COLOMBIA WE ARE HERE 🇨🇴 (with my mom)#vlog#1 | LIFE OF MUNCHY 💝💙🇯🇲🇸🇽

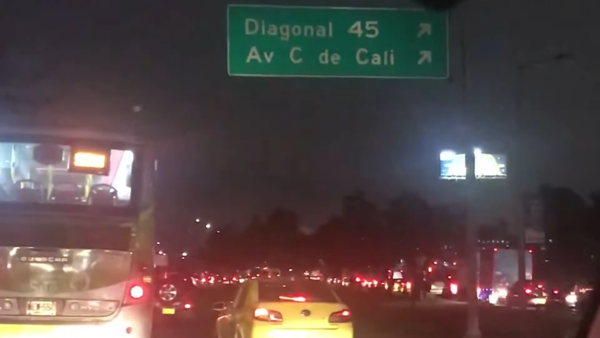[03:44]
Oh, look, he said to go Cali is that way. Oh, okay. Oh, you go that way, you see the sign? Yeah, the sign up on the thing.